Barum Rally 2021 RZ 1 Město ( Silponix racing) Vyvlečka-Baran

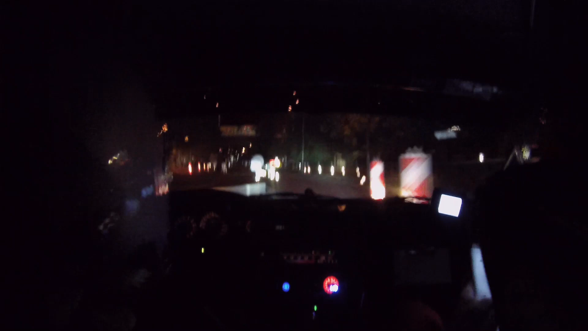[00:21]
200 50 pravá 6 50 pravá 6 za ňou bude 50 a pravá 5 hneď ľava 5 pravá 5 hneď ľava 5 a pravá jedna
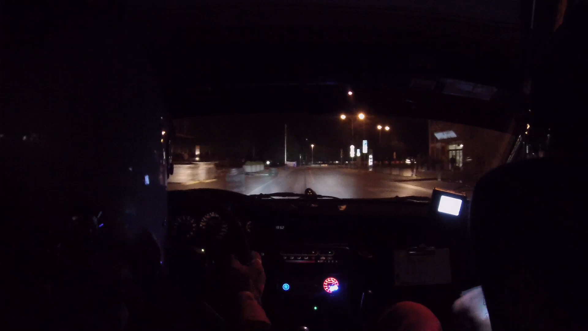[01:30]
ľava jedna čo mám 50 štyri kocky kocky mám ľava 150, obyť ostrov, obyť ostrov, za ním 150,
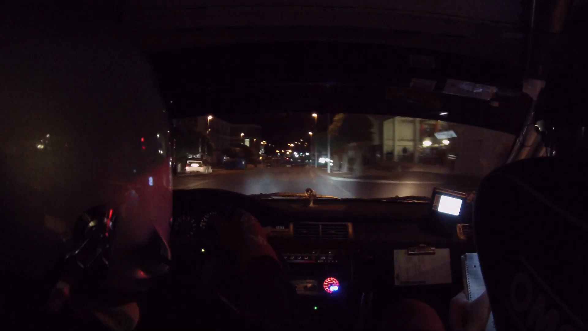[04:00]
za balík, a zaviaž ľava 1, ľava 5, za balík, ľava 1, prava 1, hneď, ľava 1, prava 1, a 50, prava 4, prava 4, a 50, prava 3 plus, a hneď ľavu 2, na kocky, ľava 2, na kocky, a 30, ľava 3, a 50, a prava 4, hneď ľava 2, prava 4, hneď ľava 2, za ňou 200, a ľava 1,
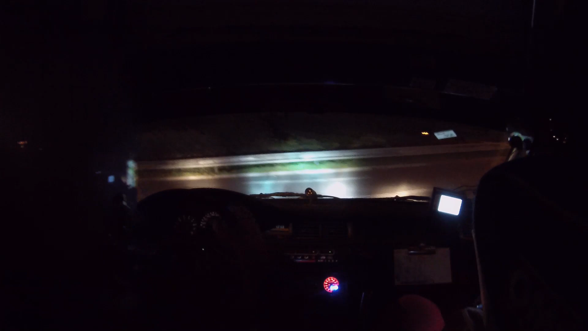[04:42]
výborná, a ľava 5, odboč, 80, ľava 5, odboč, 80, a retarder zprava bude, za ním 100, retarder zprava, za ním 100, a ľava 1, hneď, prava 2 plus, ľava 1, hneď, prava 2 plus, a zaviaš ľavu 4, minus, prava 2 plus, a zaviaš ľavu 4, minus, za ňou 200,
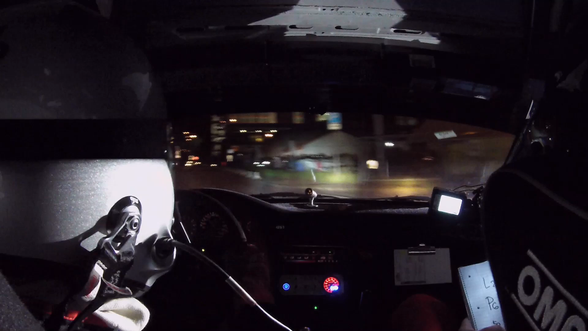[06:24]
retarder sprava úzky, retarder sprava úzky, za ňom 50, a ľava 3 odboč ľava 3 odboč a 50 a ľava 4 za
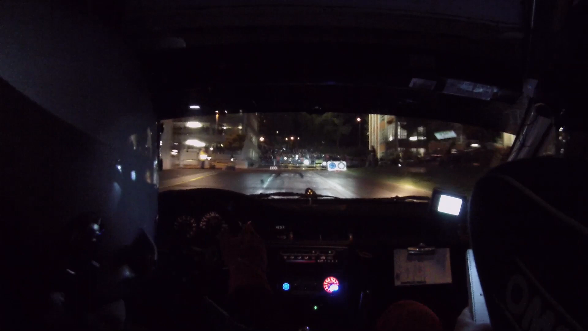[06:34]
gumu pôjde ľava 3 odboč 50 a ľava 4 za gumu a hneď ľava jedna pravá jedna za gumu a hneď ľava jedna pravá jedna a 50 pravá 4 pravá štúrka a 80 a pravá 4 hneď ľava 2 na kocky pravá 4 hneď ľava 2 na kocky a 30 ľava 3 minus do pravej 3 teda 80 pravá 3, ľava 2